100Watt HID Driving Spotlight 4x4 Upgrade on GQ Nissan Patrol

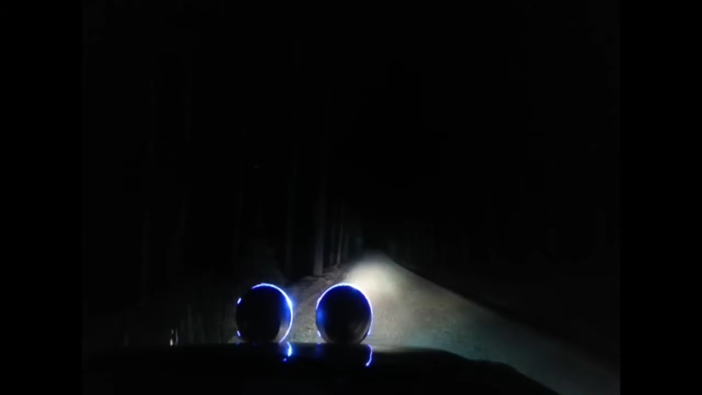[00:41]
Lights the road up like nothing and it's getting brighter still. I'll turn off my drivers. Not much of a difference. Now I'll turn off the HIDs. They're still warming up but I'll turn them off just so there's high beam. That's high beam. Low beam. High beam.